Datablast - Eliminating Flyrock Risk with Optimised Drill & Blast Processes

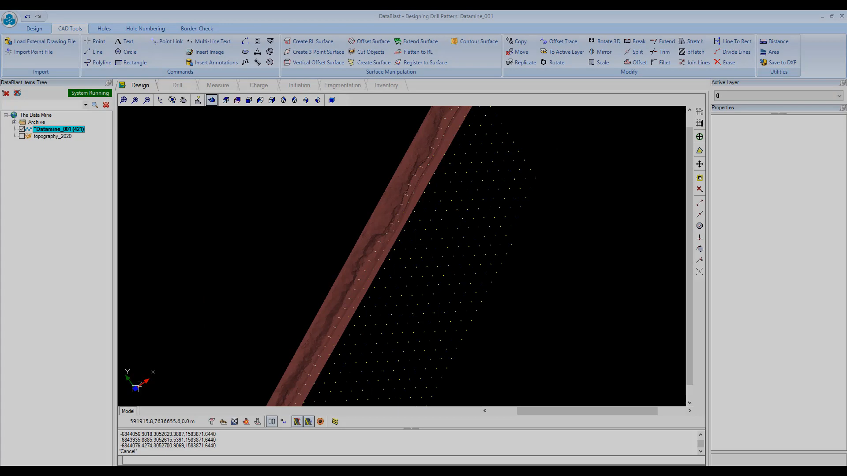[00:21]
Eliminating Flyrock hazards starts with good design.
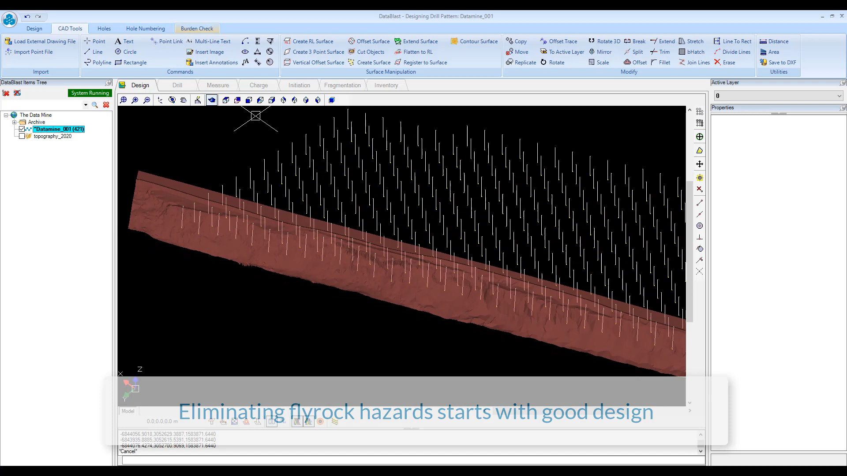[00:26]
Data Blast's Burden Check tool helps Drill and Blast professionals to ensure quality design for eliminating Flyrock.
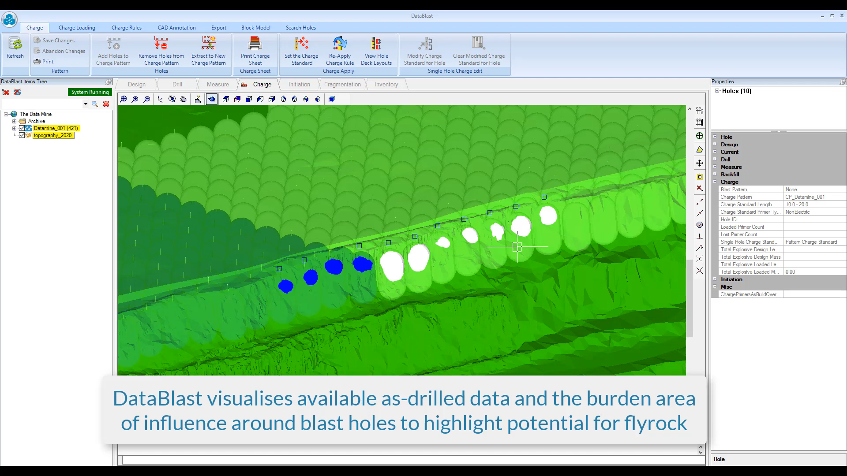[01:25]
Data Blast visualises available as drilled data and the burdened area of influence around blast holes to highlight potential for Flyrock.
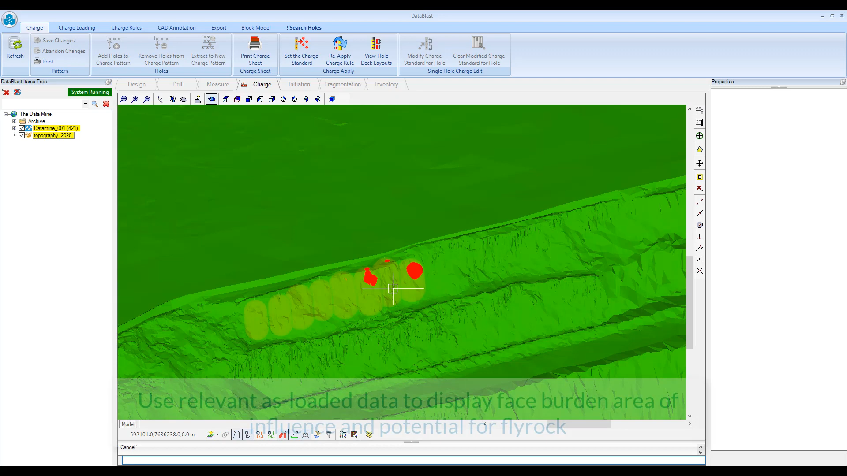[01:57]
Use relevant as loaded data to display face burden area of influence and potential for Flyrock.
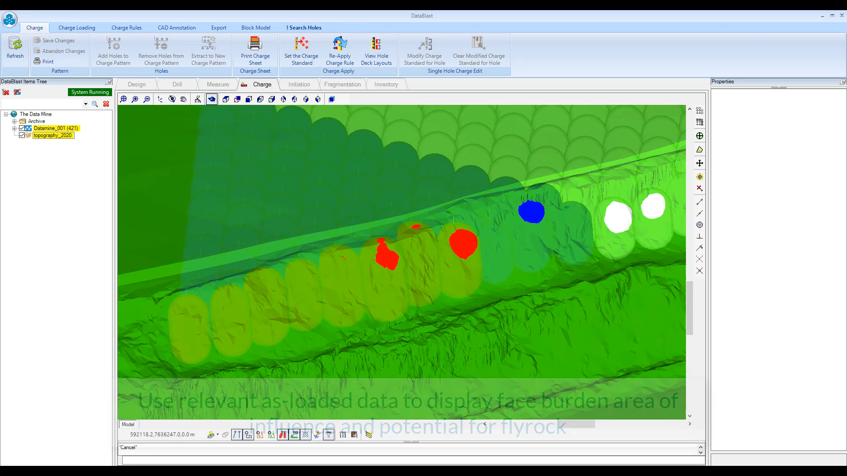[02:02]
Data Blast gives operations the ultimate control over design and implementation.